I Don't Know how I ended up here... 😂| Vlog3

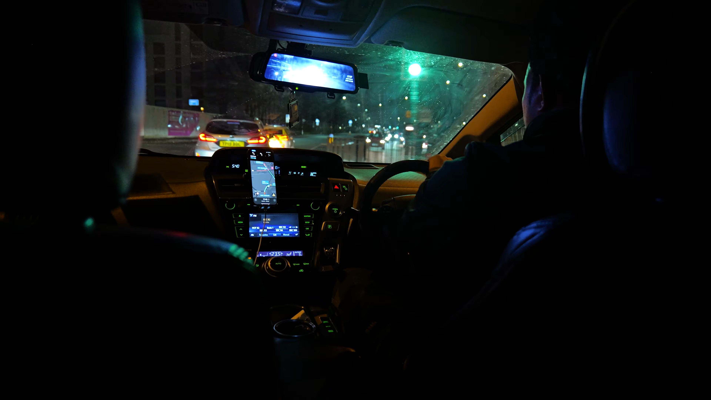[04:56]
So guys, we're currently pulling into town right now. I say so.